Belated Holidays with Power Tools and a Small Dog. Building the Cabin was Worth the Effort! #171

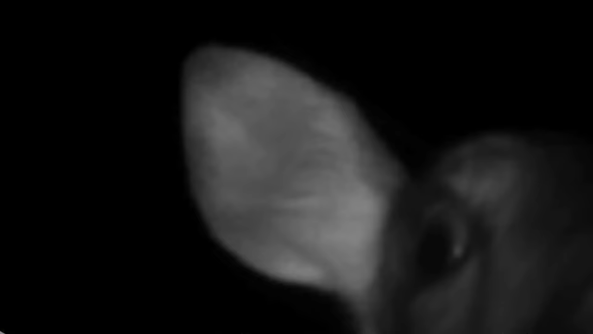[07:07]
the first few pictures I get are deer faces licking it and sniffing it.